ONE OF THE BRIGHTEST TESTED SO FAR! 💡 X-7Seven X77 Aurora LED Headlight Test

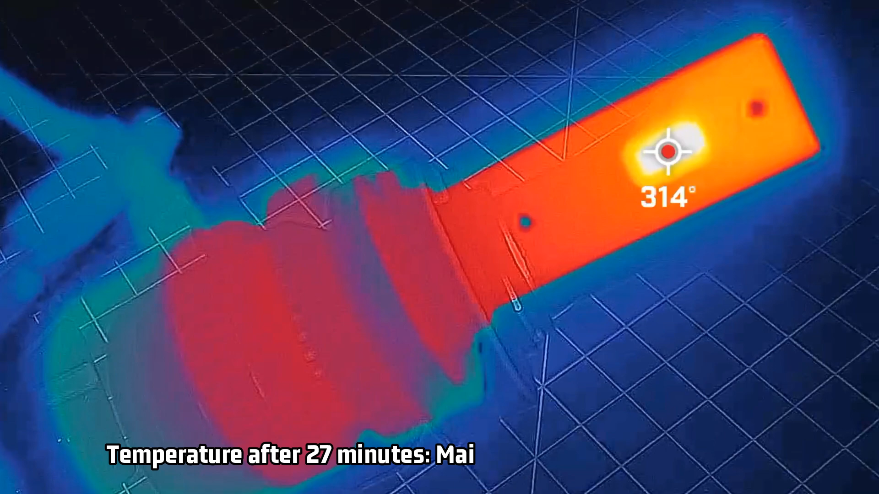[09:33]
thermal camera recorded a very hot 315 degrees fahrenheit for the main unit and slightly
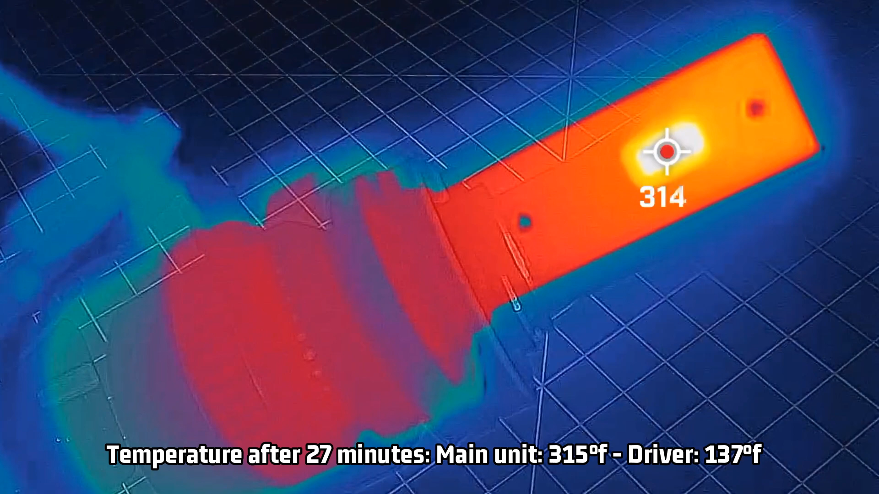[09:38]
higher than average 137 degrees for the driver now for reference the farin for sure that
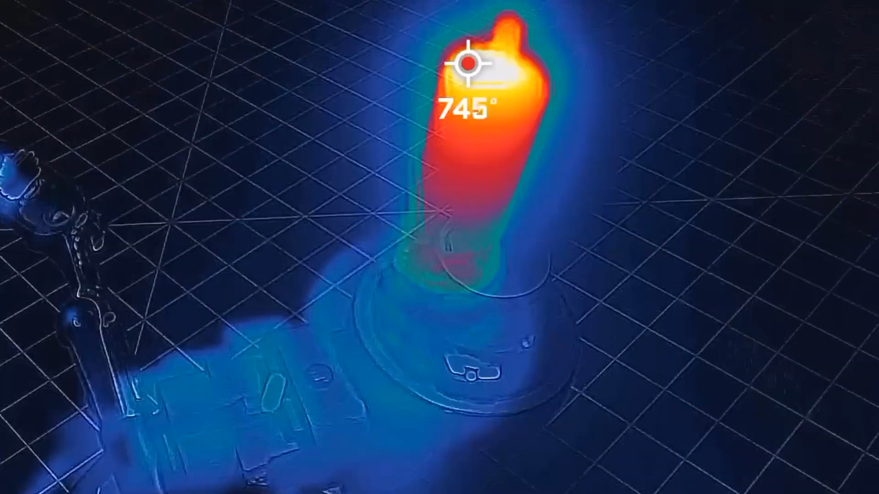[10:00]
in 60 seconds a halogen bulb reaches 725 degrees
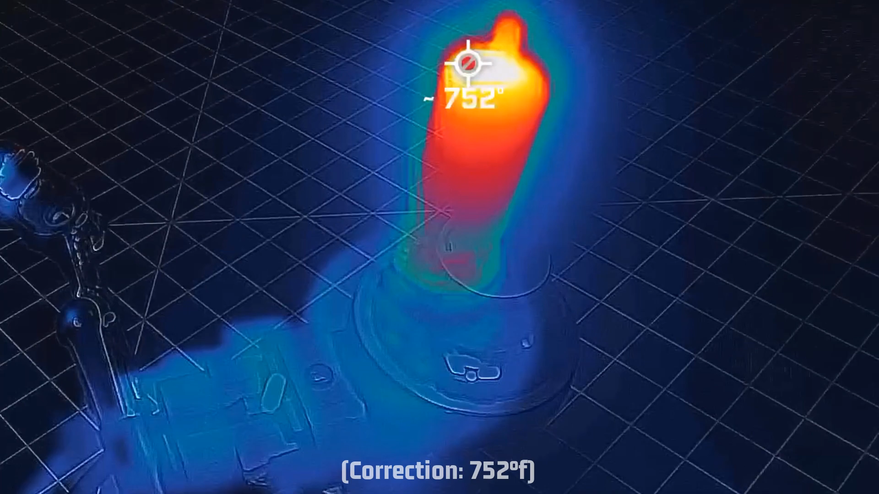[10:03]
fahrenheit and it can go higher after that now this is a good light for the right situations if you want to say that you've got the brightest light the car light